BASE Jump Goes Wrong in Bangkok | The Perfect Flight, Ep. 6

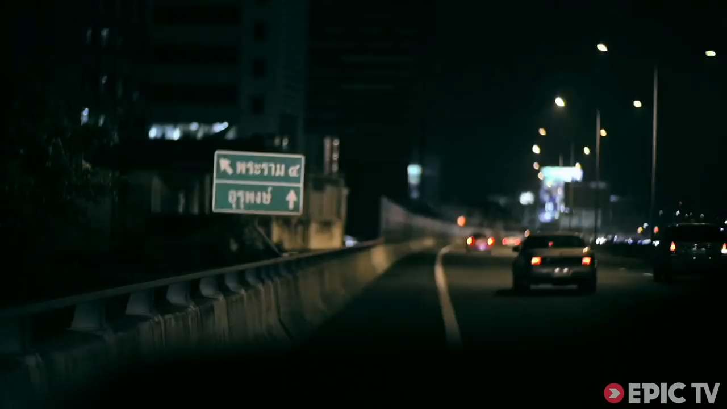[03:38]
People are driving like crazy. They barely move out of the way for that.